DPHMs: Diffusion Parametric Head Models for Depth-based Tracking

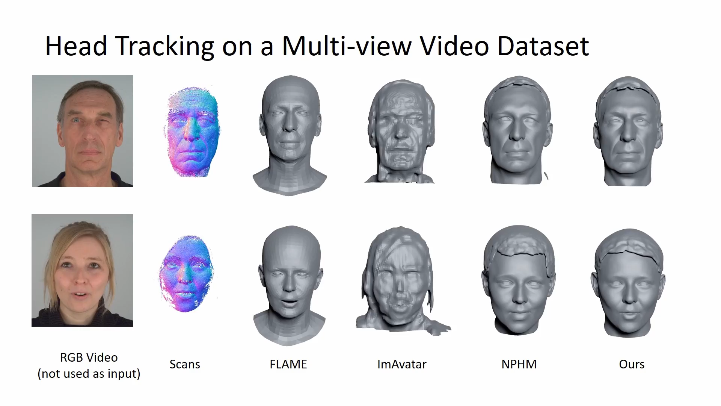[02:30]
Note that the input scan data lacks measurements in the hair regions. Additionally, we introduce a challenging benchmark containing various facial expressions with strong movement and rapid transitions,
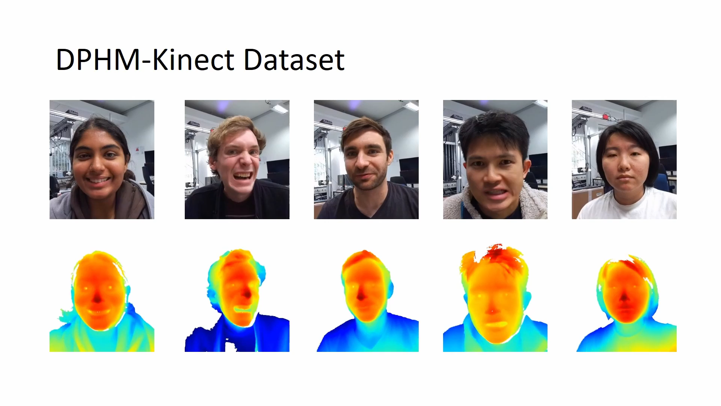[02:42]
captured using a single-connect Azure sensor. Our approach excels in achieving more accurate identity reconstruction, capturing detailed geometry and tracking more realistic expressions, even during extreme mouth movements.